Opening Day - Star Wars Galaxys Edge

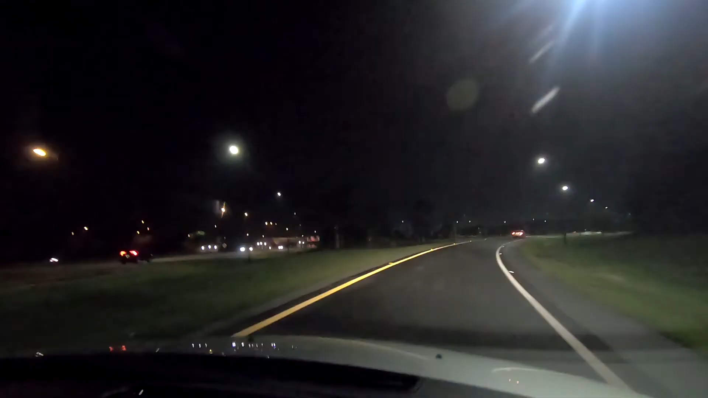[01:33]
Just about see them lit up, look. Car park's full. Look at that.